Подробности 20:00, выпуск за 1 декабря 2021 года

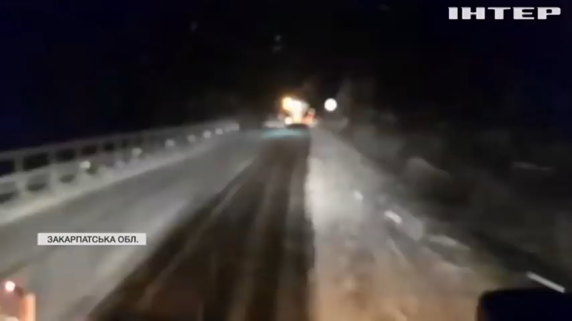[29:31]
Замело на всіх основних перевалах. Висота снігу подекуди сягає 30 сантиметрів. Дороги так засипало, що патрульним довелося вночі на три години зупинити рух транспорту.